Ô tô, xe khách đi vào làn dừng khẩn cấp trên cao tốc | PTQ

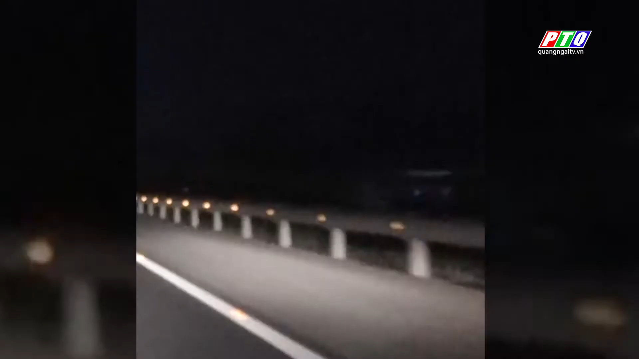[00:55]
một ô tô 12 chỗ vụt qua với tốc độ kinh hoàng trên làng đường khẩn cấp.